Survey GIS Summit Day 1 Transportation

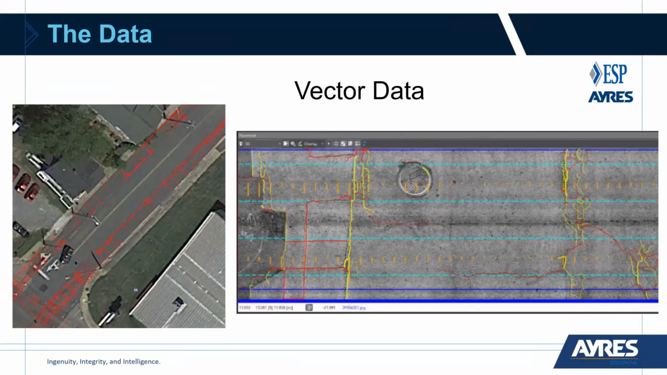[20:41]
start talking about accuracy and seeing how things, uh, line up with your data, right? You can't collect all this data and have them cracks, um, not be in the, you know, right, right spot. Images. So here we got a bunch of images.